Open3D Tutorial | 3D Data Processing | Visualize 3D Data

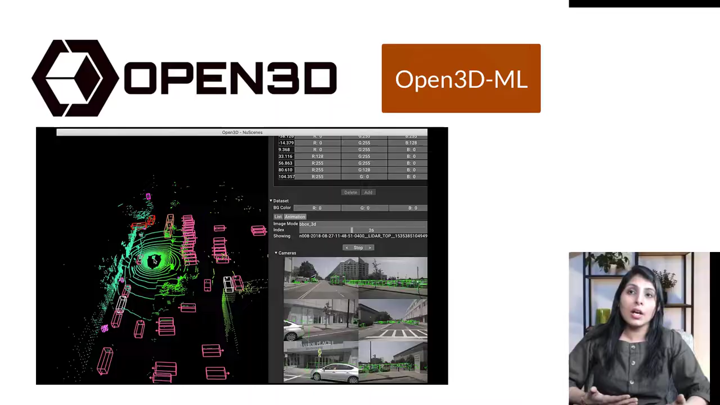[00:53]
learning tasks where we can use machine learning tools for 3d data processing okay so
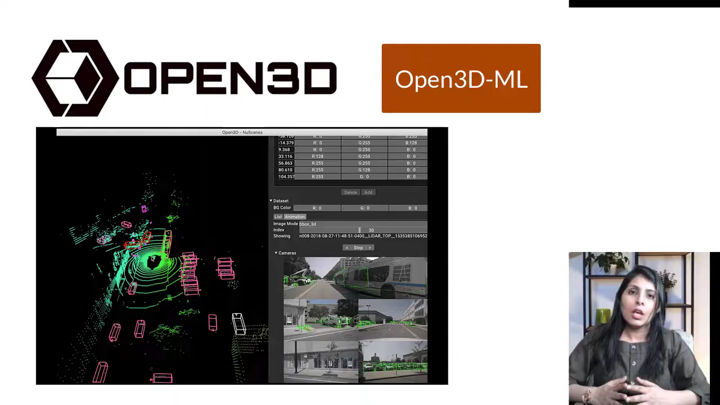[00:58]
this open 3d ml this also i have a separate video on it in my next class
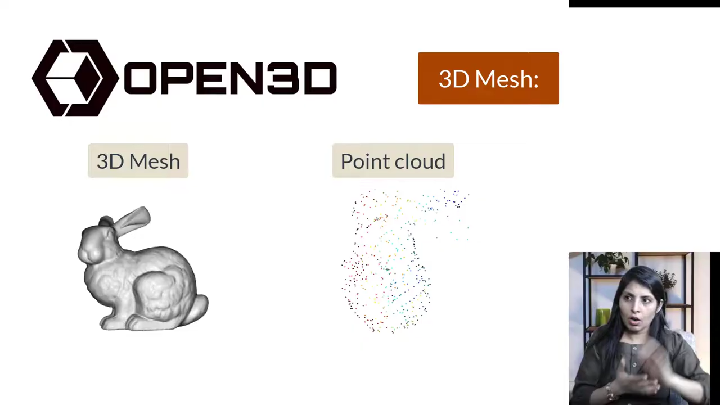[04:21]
mesh 3d mesh is a structural base of a 3d model all right and guys when we are talking about this mesh mesh is basically a collection of vertices edges and faces that decides that 3d
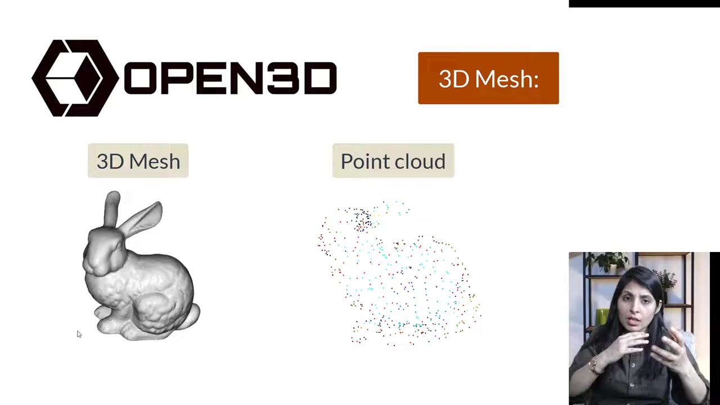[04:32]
model height width and depth okay now let's talk about 3d model now what are 3d models so 3d model